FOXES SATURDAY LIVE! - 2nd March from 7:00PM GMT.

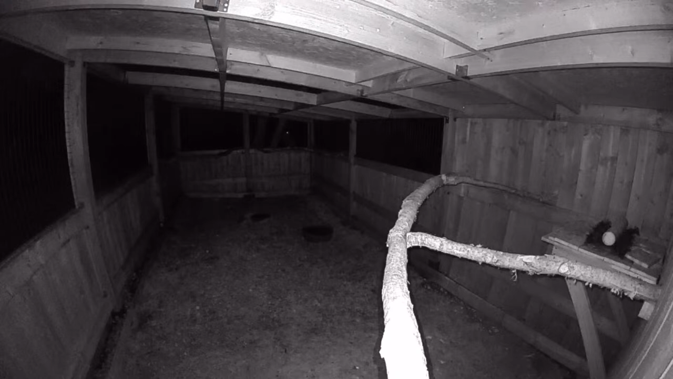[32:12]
I can see him. If you look, right, so if you don't look at the branches, look right in the back corner, and if you look right in the back corner of the mews, just to the left of the corner... You can see him blinking. He's just gone. He's just turned his head now. He's turned his head. You could see a little light, and that were one of his eyes. So I'm just actually going to turn the speaker on and then off, and he might look round. Yeah, there he is. Look, there's his eyes. There's his eyes. I wonder if I can zoom in a little bit.